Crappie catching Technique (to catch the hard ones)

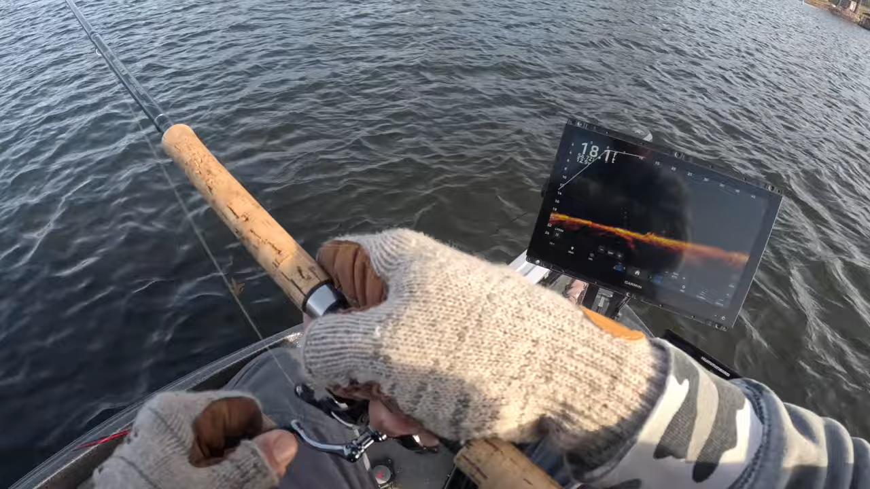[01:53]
that didn't take long good fish nice little eater so early on in this episode we decided to move real quick and while we were doing that i actually decided to start working on my side imaging reading it again uh trying
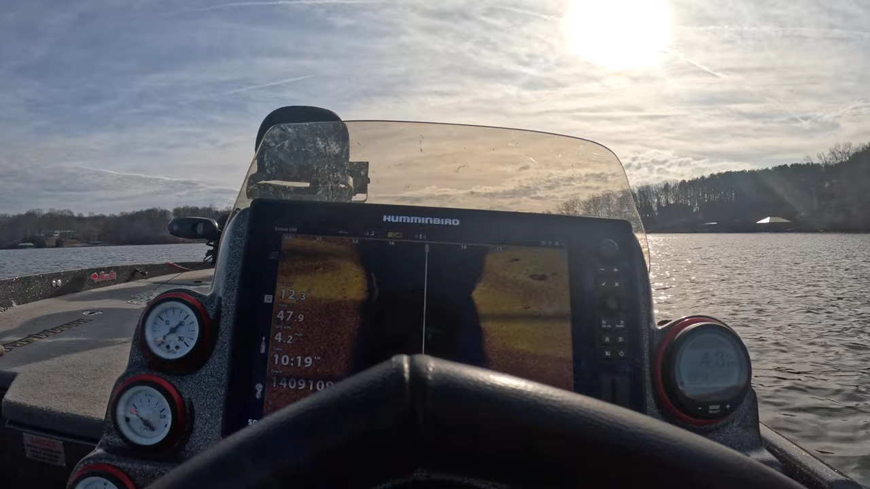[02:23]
to find those fish a little bit quicker by utilizing side imaging a lot of times we just drop our trolling motor and utilize live scope well i thought it would be nice just to start seeing and finding and utilizing SI again to find these schools of fish